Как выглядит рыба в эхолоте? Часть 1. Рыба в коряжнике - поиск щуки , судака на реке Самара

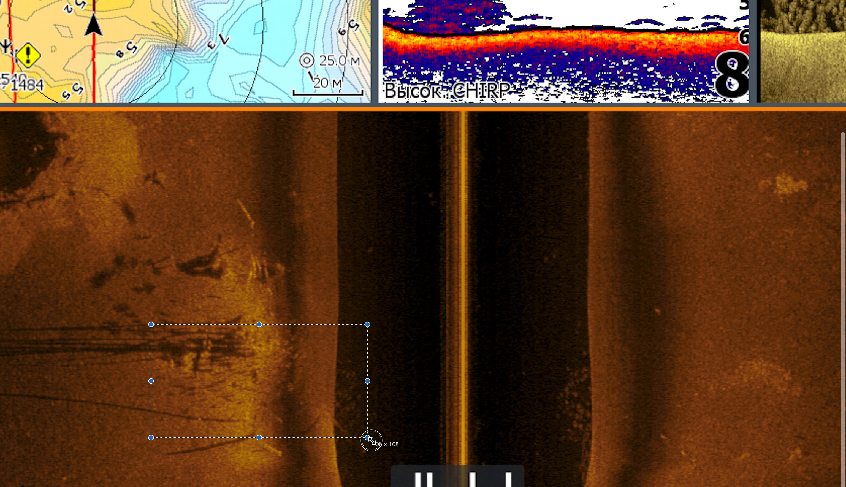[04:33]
есть тоже классическая ситуация где нужно встать это притом лес затопленные потому что обратите внимание от этого объекта идут очень длинные тени то есть соответственно здесь очень высокий коряжник нужно быть аккуратным не налететь до него но прокидать стоит обязательно вот так же он попал попал это белая рыба и в нижней сканирование и в сонаре и довольно много я использую высокий чирп
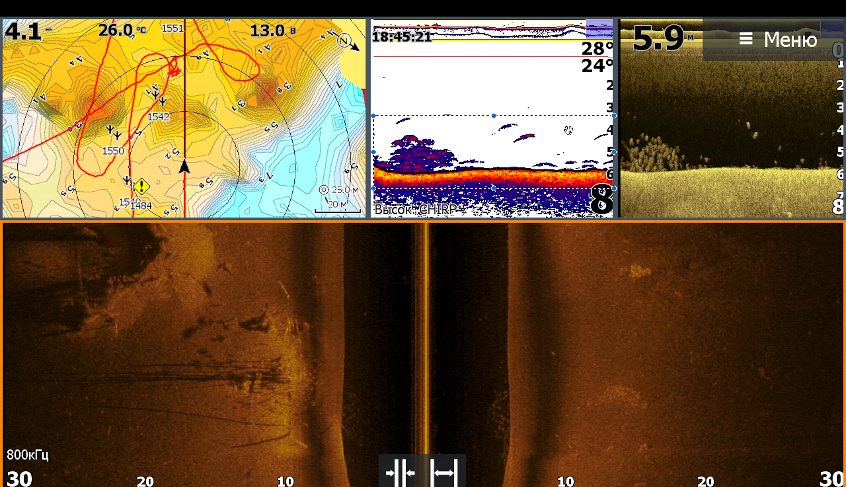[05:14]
On screen: water 26.0°C
это вожде с если у вас fs серии или там более младшей модели рекомендую использовать частоту сканирования 200 килогерц то есть 83 слишком широкая 200 она такая самая читабельная снова ночной скорее всего
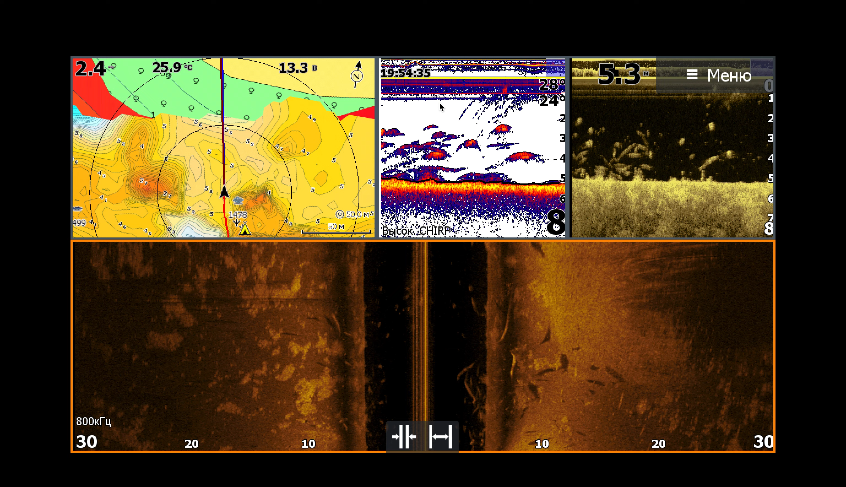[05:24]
да уже ночная рыбалка здесь присутствует огромное количество белия в тот день нам так не
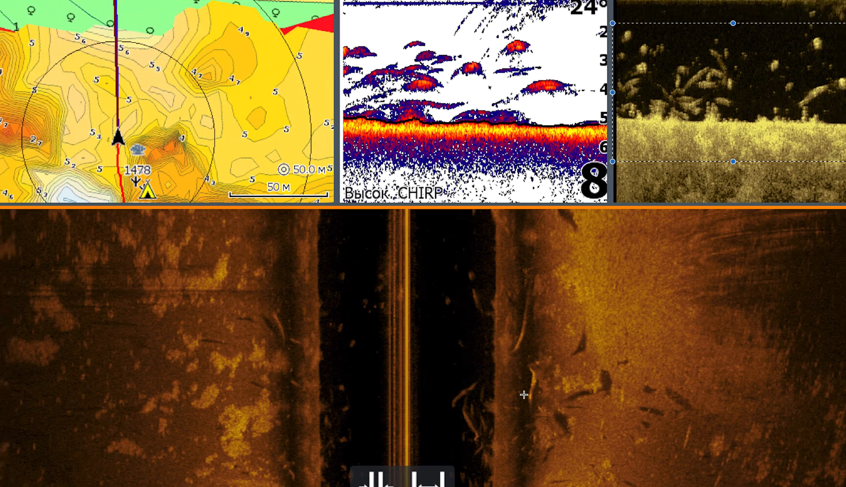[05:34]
удалось поймать никого из этой точки но размеры рыбы
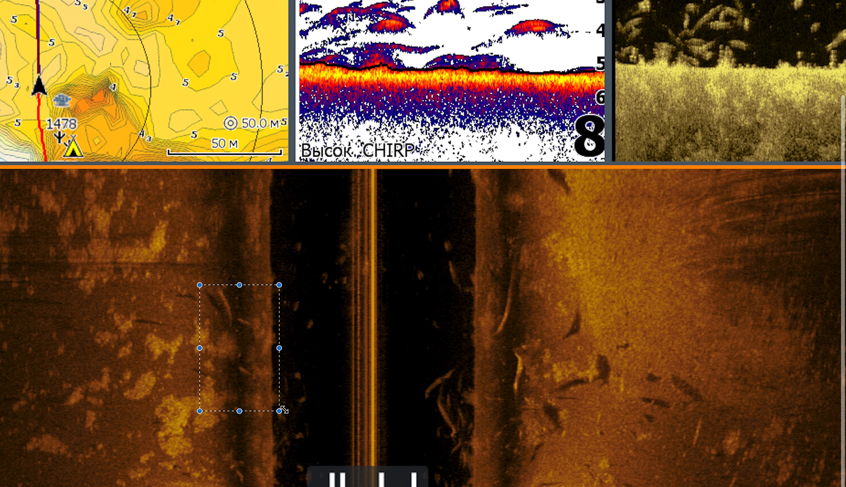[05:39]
они просто поражают то есть они имеют просто очень большой размер
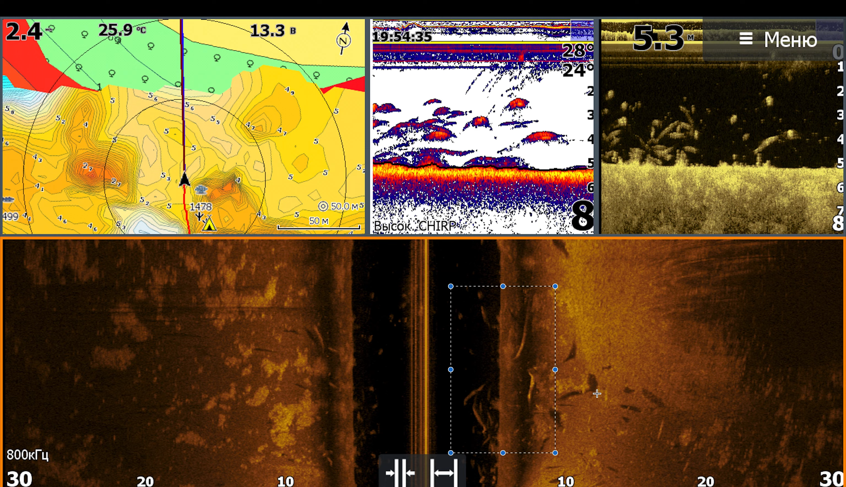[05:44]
и так моя любимая коряга на трех метрах находится вот здесь течение в тот день шло сверху
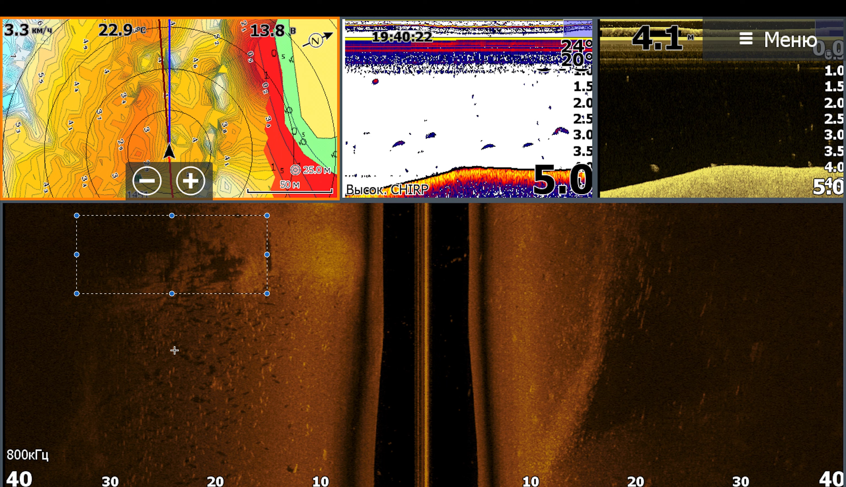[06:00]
вниз и рыба держалась как раз за этой корягой ну и история про то что всегда убили
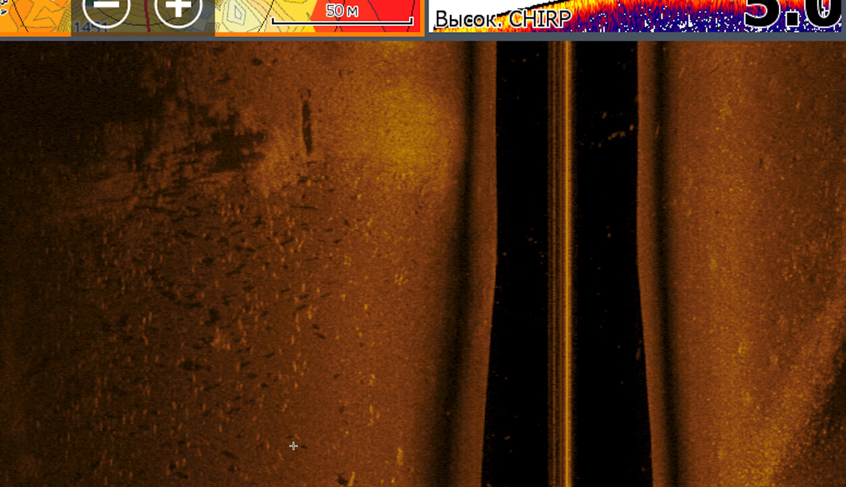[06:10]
найдется пастух пастух находится вот здесь вот видите длинная рыба который и и сторожит это очень стабильная .
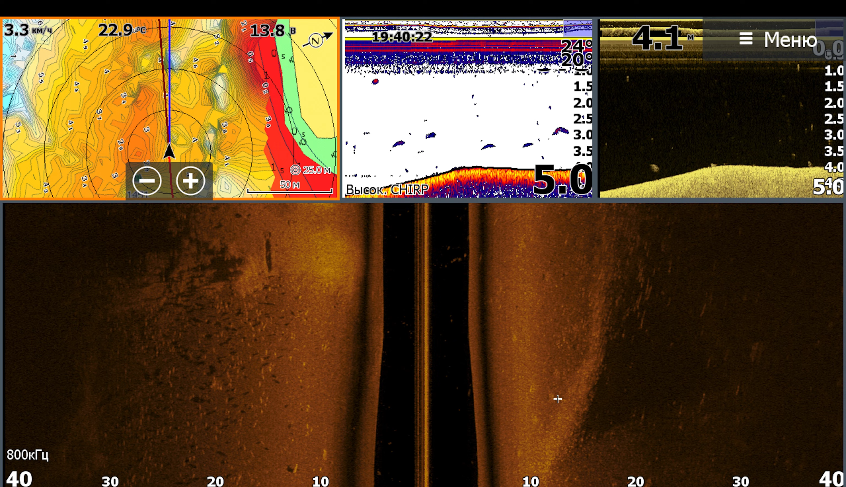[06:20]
On screen: speed 3.3 km/h
здесь всегда я нахожу себе уловы также новая . из предыдущего видео где рассказываю про компас
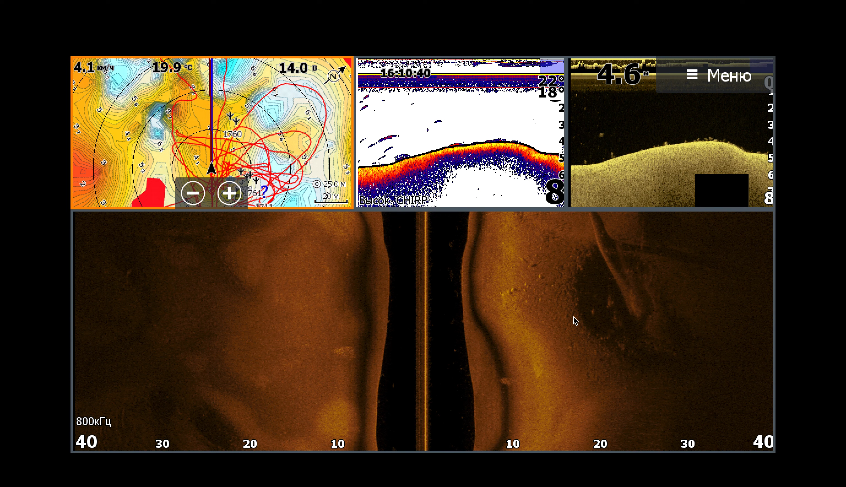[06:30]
On screen: water 19.9°C
здесь отстойник здесь нет течения довольно теплая вода несмотря уже на позднее время года здесь
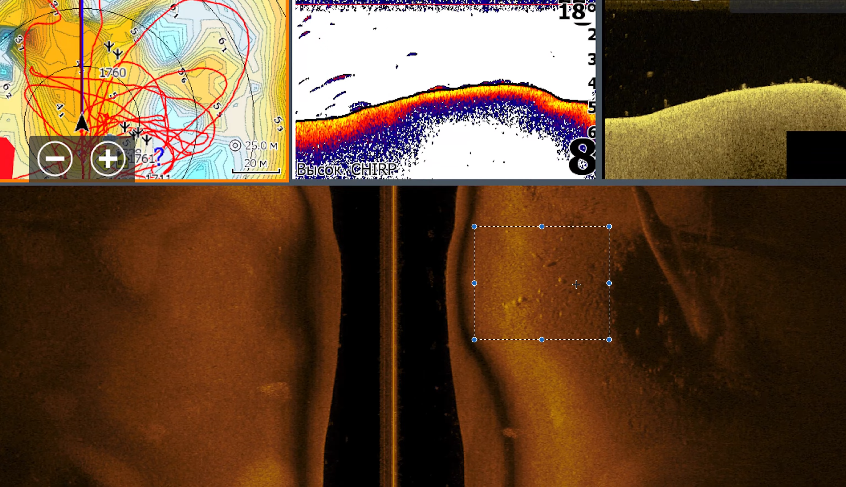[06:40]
стоит единственная коряжка и всегда есть судак непонятные абсолютно мне причины то есть там на весь отстойник наверно с
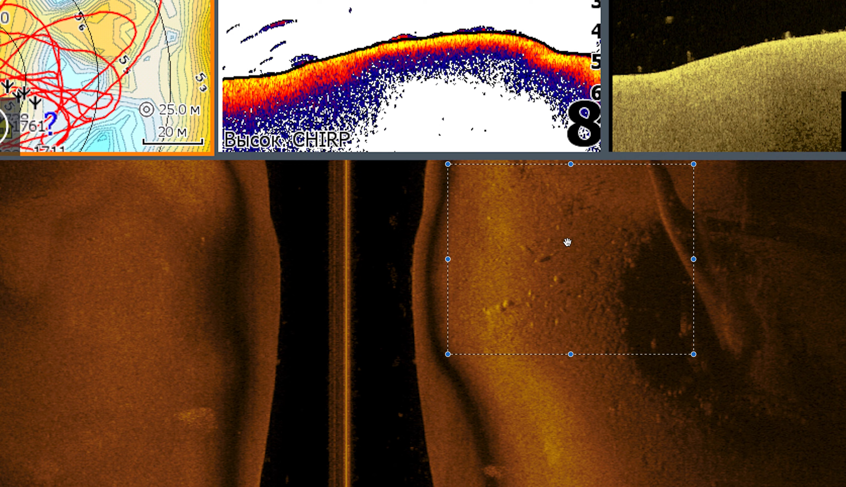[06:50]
гектар размером рыбы нет именно вот в этом месте всегда она стоит то есть опять же ищите ищите и найдете такую точку которую мало кто знает но
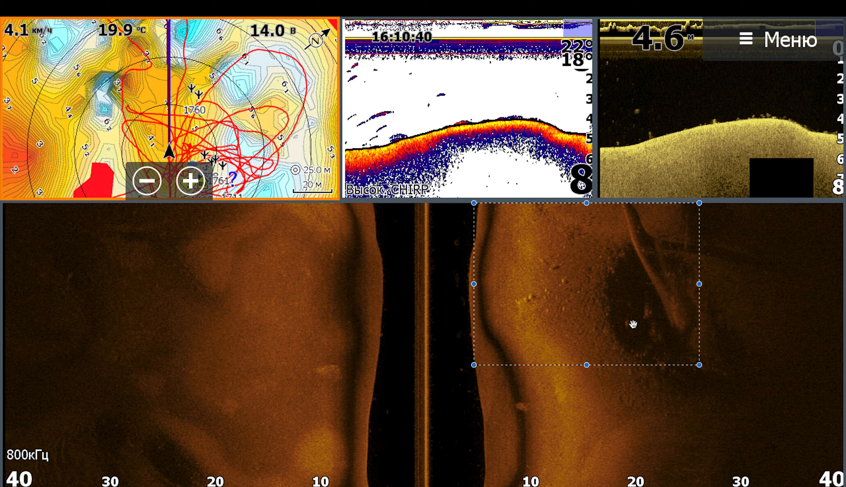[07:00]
On screen: water 19.9°C
рыба всегда находится то есть стабильном состоянии она клюет и всегда стоит на точке классический
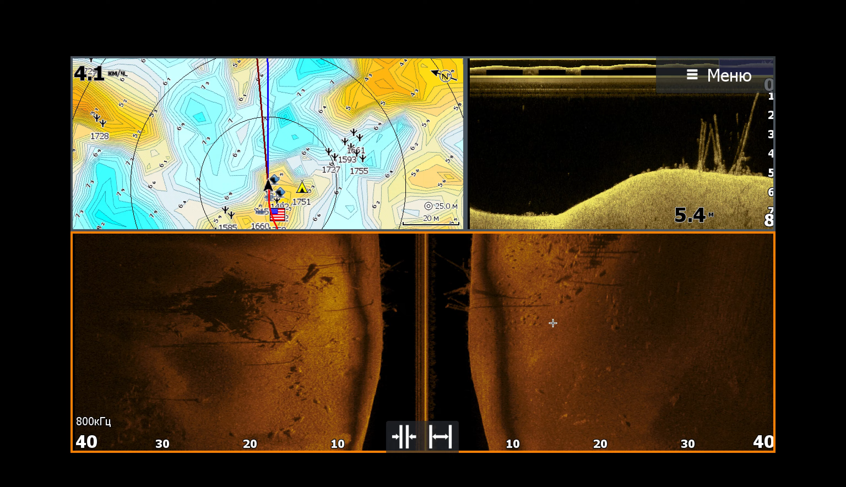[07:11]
коряжник самарка здесь ведь обратите внимание объекты они
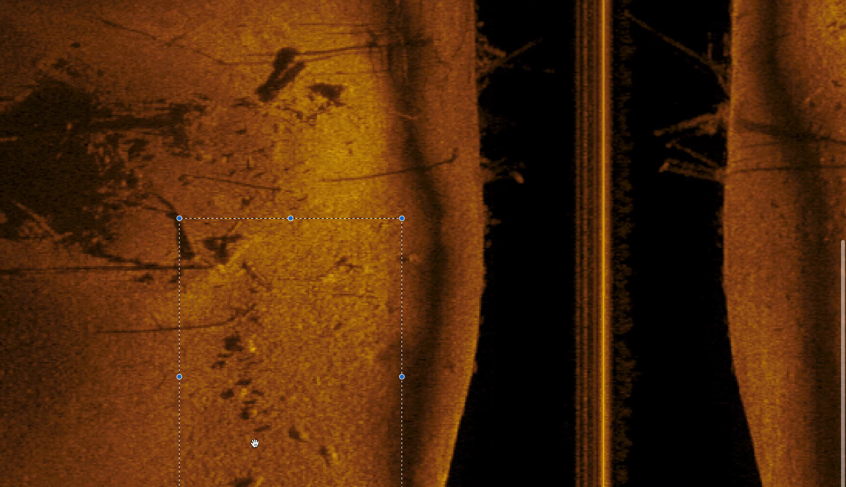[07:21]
более-менее такие толстые до относительно все рыбы которые он до этого показывал вот они стоят я опускал камеры я попробую найти ролик если
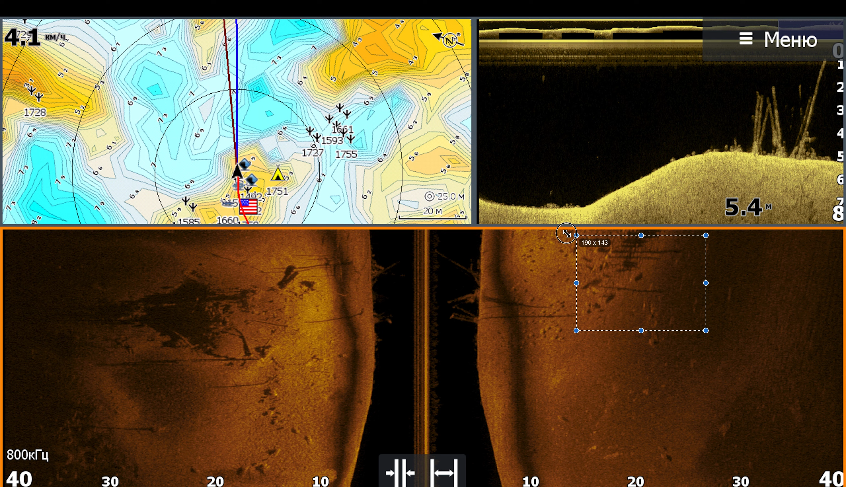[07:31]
On screen: depth 5.4 m
найду вставлю это сазаны то есть я пустил камеры просто обалдел там реально крупный сазан и находится его очень много то есть он крутится вот здесь в коряжнике в огромном количестве прячется от неимоверного количества сеток я так понимаю